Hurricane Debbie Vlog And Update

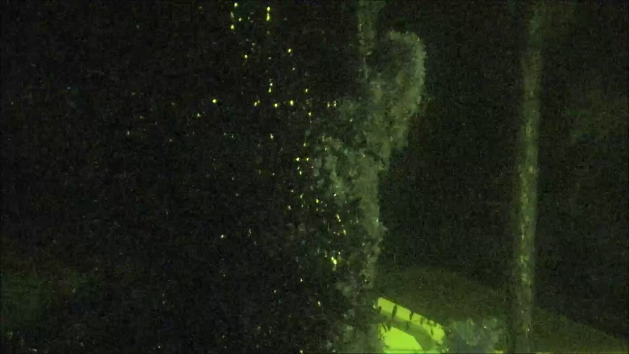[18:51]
right there, can you guys see the rain? Yeah, I think you can see the rain there.
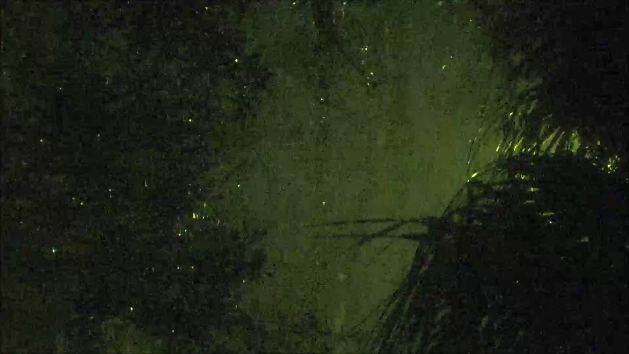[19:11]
And I'm getting breezes of warm air and cold air mixed, and we're still under tornado watch until tomorrow evening.